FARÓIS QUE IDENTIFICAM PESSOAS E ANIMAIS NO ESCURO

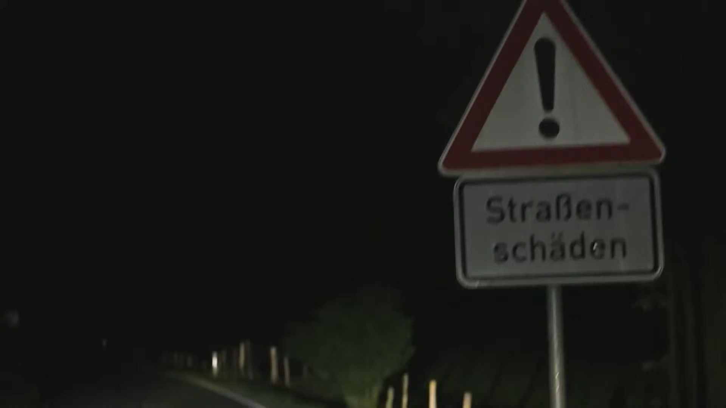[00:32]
ciclistas e animais na pista e ter uma viagem mais segura.
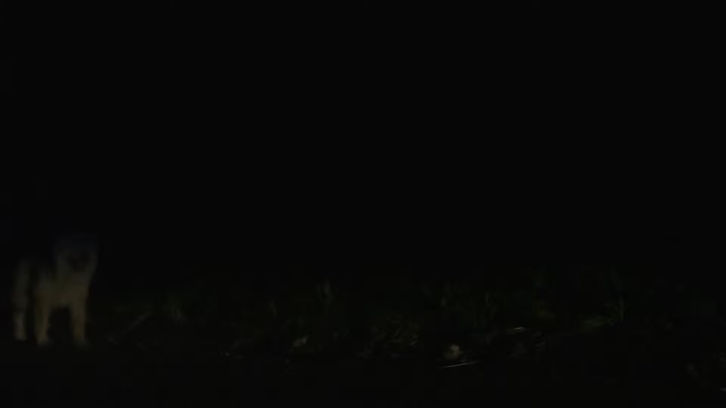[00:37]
O sistema avançado de iluminação dianteira, baseado em câmera, combina dois avanços já disponíveis em carros da Ford. O farol adaptativo,
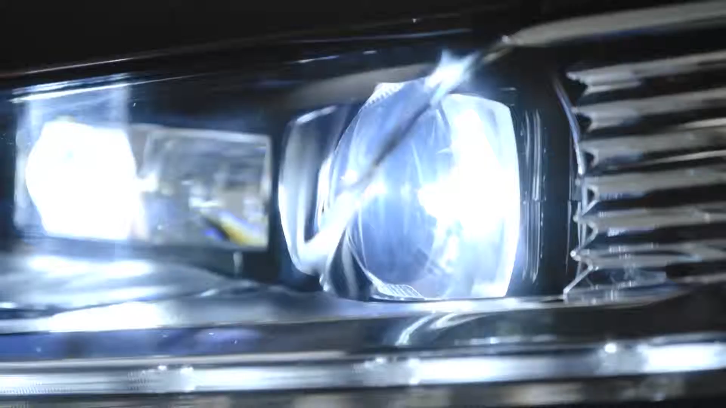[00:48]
lançado agora no Brasil com a nova linha Focus e o sistema de reconhecimento de sinais de trânsito, além de poder operar com GPS.
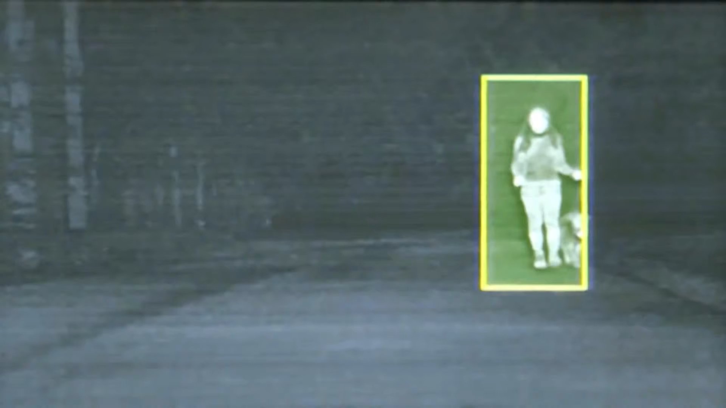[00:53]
Já o sistema Spotlighting usa uma câmera
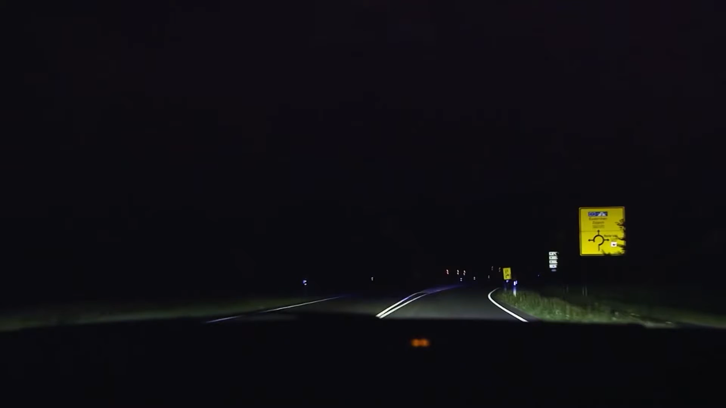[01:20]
desenvolvidas no Centro Europeu de Pesquisa e Inovação da Ford Aachen, na Alemanha. E a expectativa é que estejam disponíveis no mercado em breve. O sistema avançado de iluminação dianteira, baseado em câmera, pode usar o GPS para iluminar melhor as curvas e depressões da estrada.
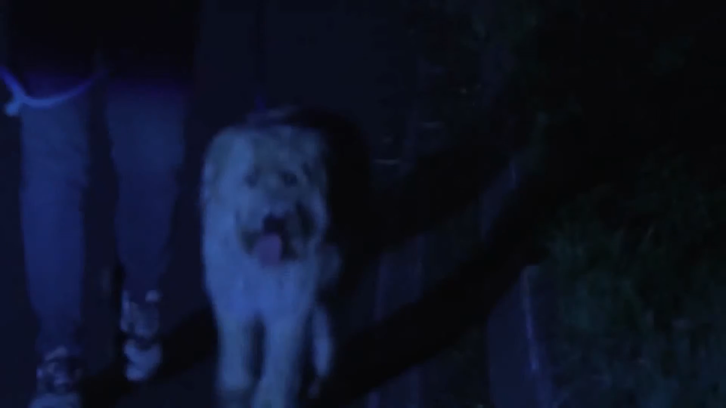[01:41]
Quando o sinal de GPS não está disponível, a câmera de vidro montada na base do espelho retrovisor identifica as marcações da pista para prever a direção das curvas e iluminar a área de forma mais eficiente.
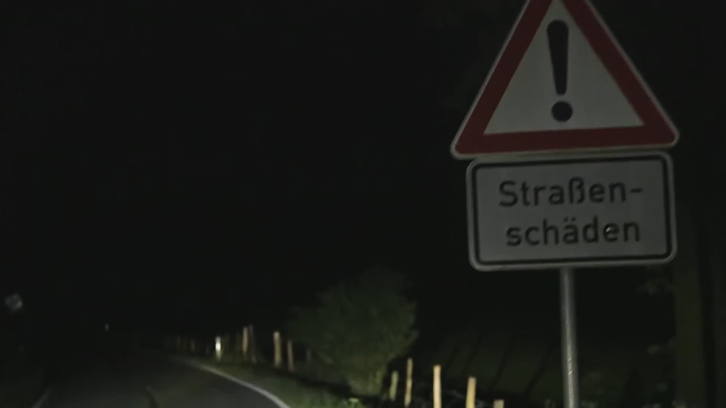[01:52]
Nesse caso, a câmera armazena a informação do sistema de navegação e quando o motorista utiliza a mesma via novamente,